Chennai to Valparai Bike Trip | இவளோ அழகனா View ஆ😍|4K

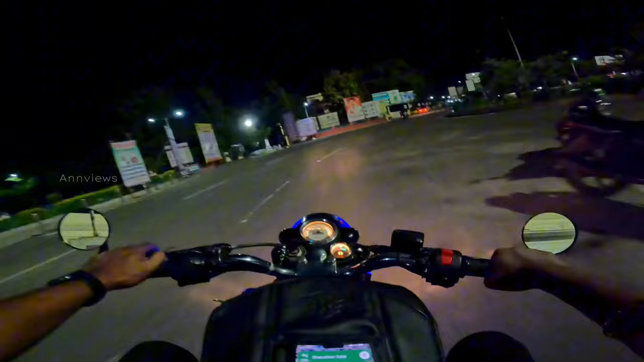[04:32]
ஸோ பாக்குறதுக்கே நல்லா இருந்தது. ஸோ எப்பவுமே வந்து நம்ம டிராபிக்ல பார்த்து பார்த்து ரோடு திடீர்னு வந்து பாத்தீங்கன்னா
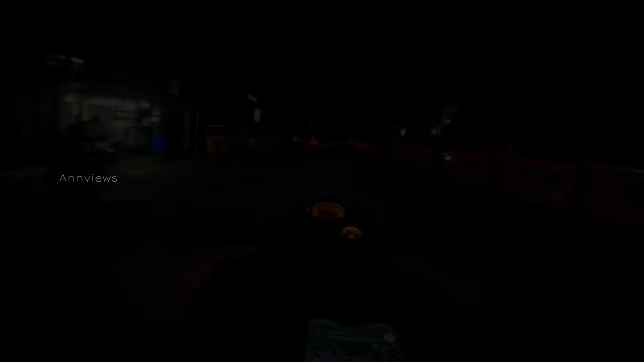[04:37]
வந்துட்டு பைக்கே இல்லாம சும்மா ஒரு காலி ரோட்ல போகிறது அது வேற லெவல் ஃபீலா இருந்துச்சு.